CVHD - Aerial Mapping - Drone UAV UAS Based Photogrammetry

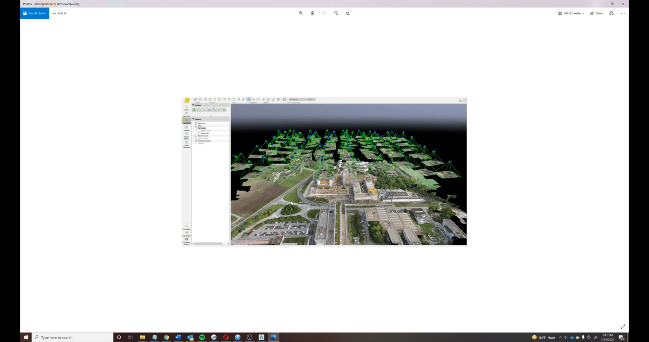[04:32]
uh the drones up in the air it uh kind of as you can see here it takes a multitude of pictures and um to be stitched
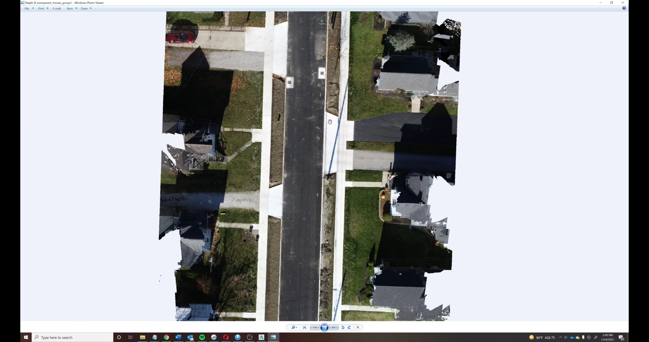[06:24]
is just a standard windows viewer where we've opened up a map we did and you can kind of zoom in and see